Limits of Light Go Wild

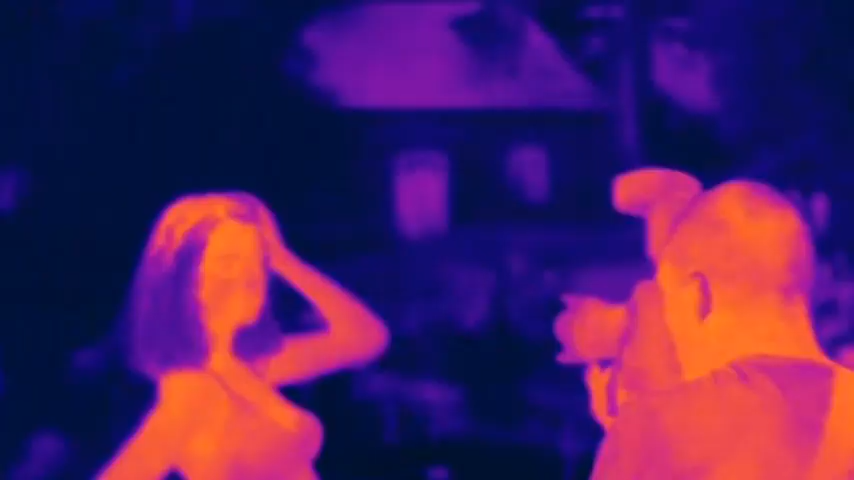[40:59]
warm areas show up as bright red cooler areas as blue
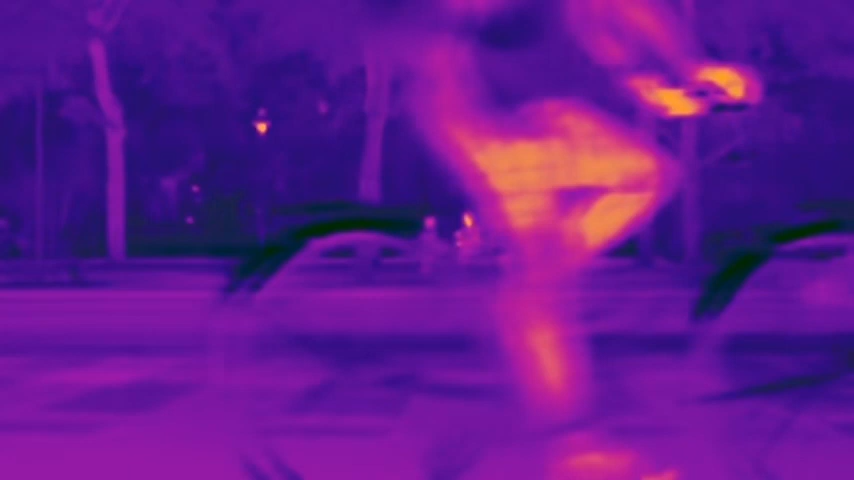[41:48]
Our world looks very different in the far infrared.
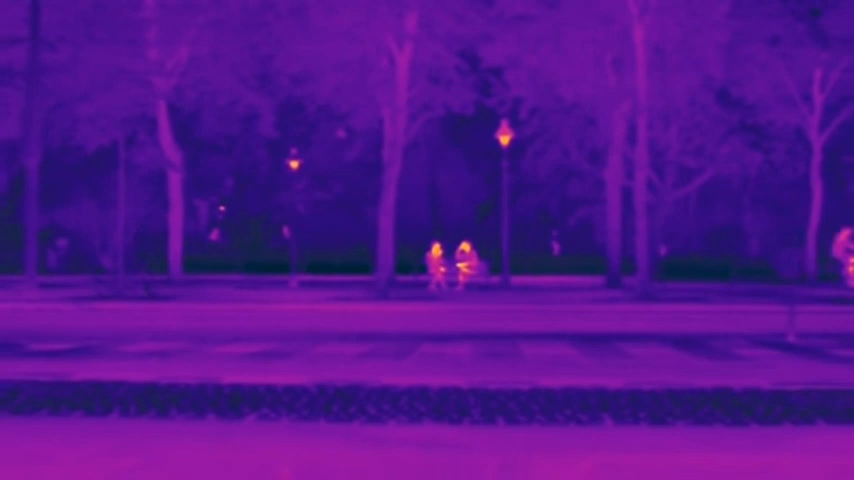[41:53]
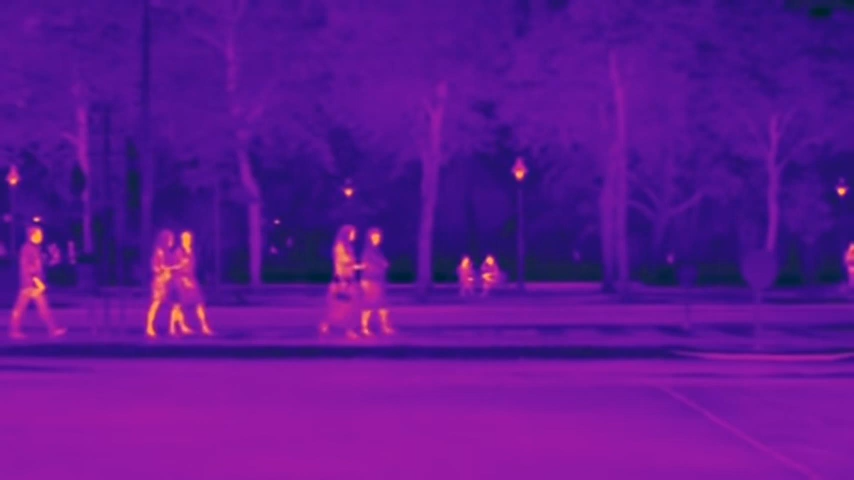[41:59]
We can see how clothes insulate us.
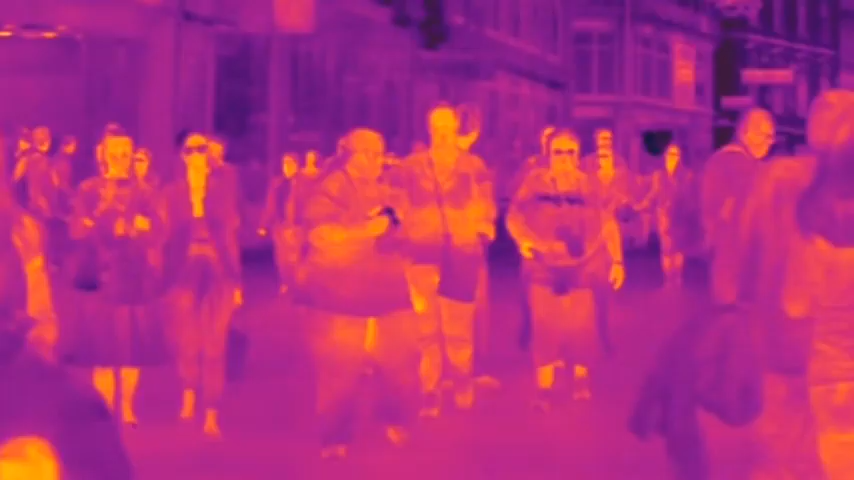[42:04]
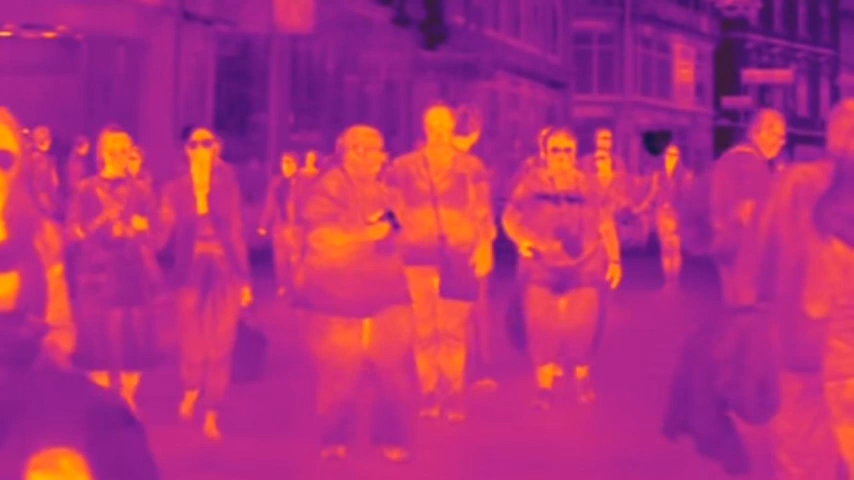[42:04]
Thicker clothes show up cool blue, while exposed heads and hands glow with heat.